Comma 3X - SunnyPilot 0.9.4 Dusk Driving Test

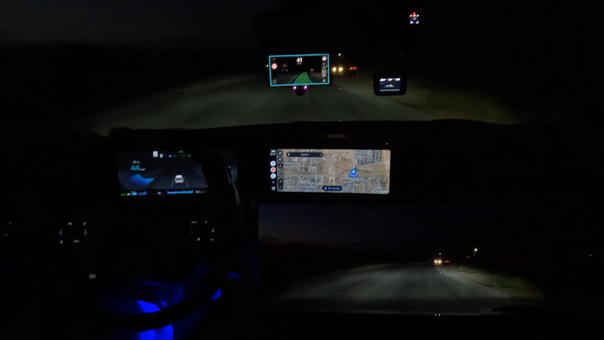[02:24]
So let's see how it does. Just got to slow down. And yeah, it takes it pretty good. Even though the centerline is really faded and really dark. And you have the glare from the oncoming traffic. It does pretty good except at the end right there. But I think that was because of the glare. But you can see the centerline is super faint just to the left of me. So yeah, it handles that curve pretty good. The stock system wouldn't be able to do anything at all because the lane lanes are so faint.